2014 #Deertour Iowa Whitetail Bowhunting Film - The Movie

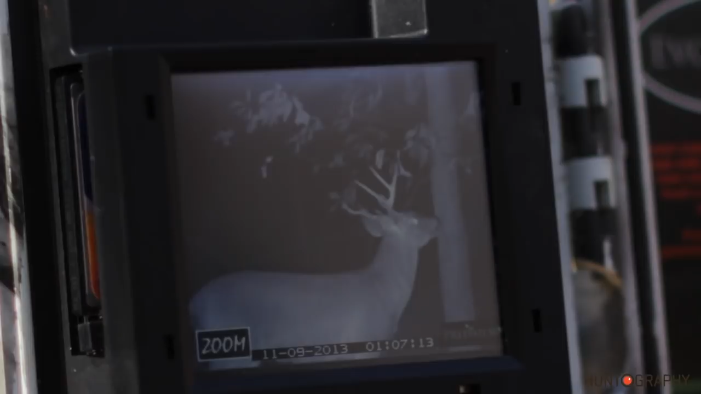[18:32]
It's definitely not the one I shot at, but that's a nice body deer there. I don't know about the rack. Let's see what else we got here.